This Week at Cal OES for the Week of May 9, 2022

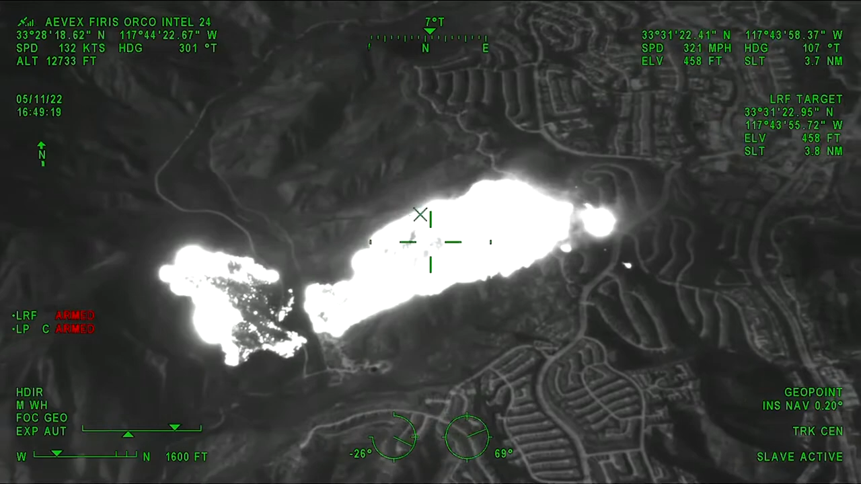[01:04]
It can also give fire managers the ability to literally see through smoke and get real-time information to effectively dispatch crews and equipment.